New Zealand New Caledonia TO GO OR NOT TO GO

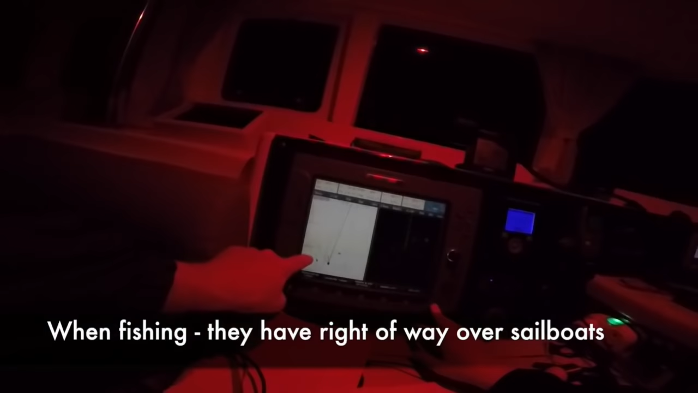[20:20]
Oh man, lost distance and lost time. So we've had fishing vessels all over the show. They've actually now just put off their AISs, but we've sailed into a fleet of fishing boats.
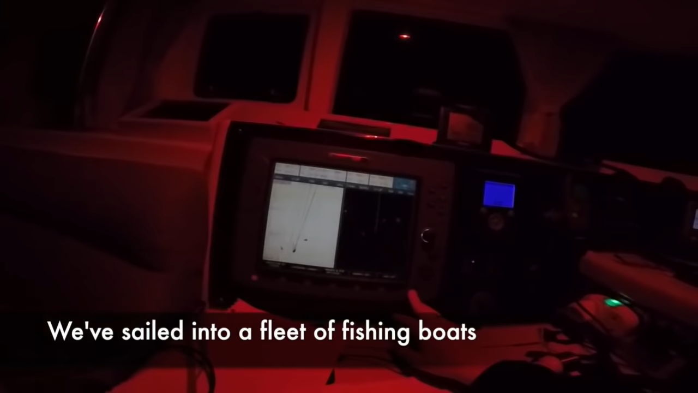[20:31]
There's one on the radar there. There's another one up here.